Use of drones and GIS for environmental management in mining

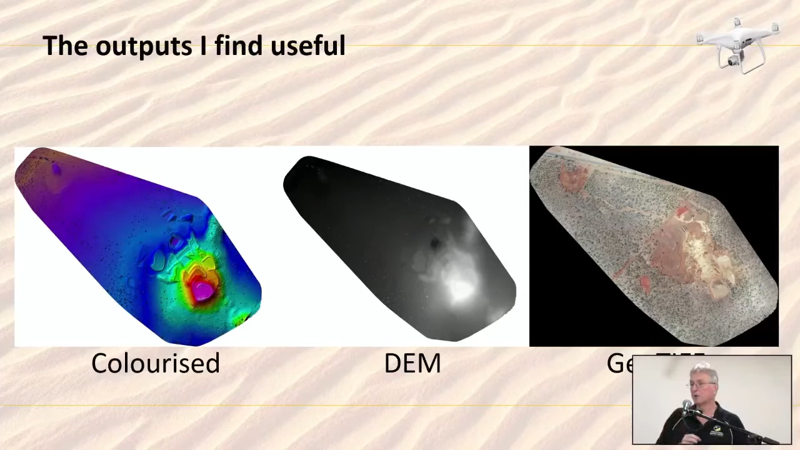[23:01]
With the 20 megapixel camera, I'm getting around about two and a bit centimetres per pixel. So that's the level of resolution. So you can pretty easily pick up a feature in the 5 to 10 centimetre range.